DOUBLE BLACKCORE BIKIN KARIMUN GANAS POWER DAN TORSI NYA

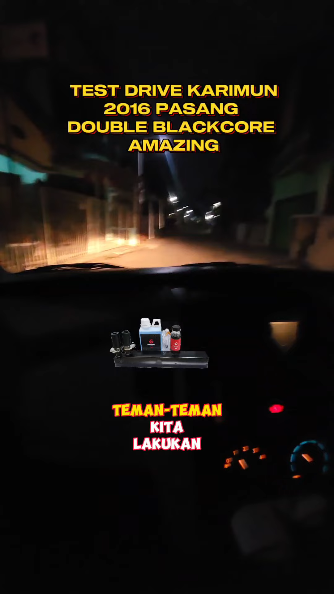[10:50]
teman-teman kita lakukan test drive pada karimun wagon air ini tahun berapa ya pak 2016 2016 yang dipasang double black core ini 1.000 cc rasa 1.700 bener ya pak iya ini panas gigi 2 iya lari ini ngeri